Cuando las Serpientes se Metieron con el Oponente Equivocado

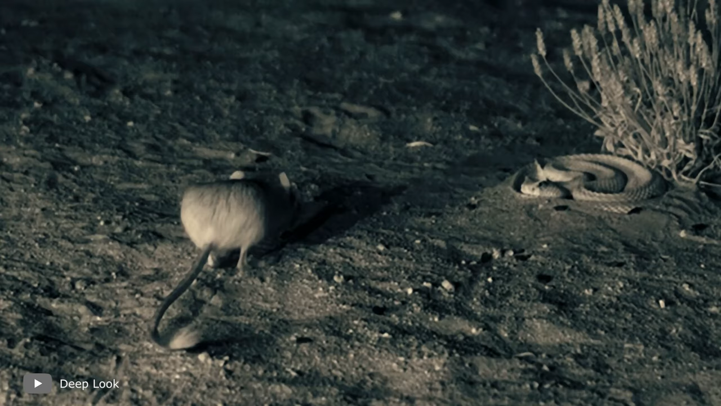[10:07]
Así hacen saber a la serpiente que la ven y las serpientes, a su vez, muy raramente atacan a los animales que son conscientes de su presencia.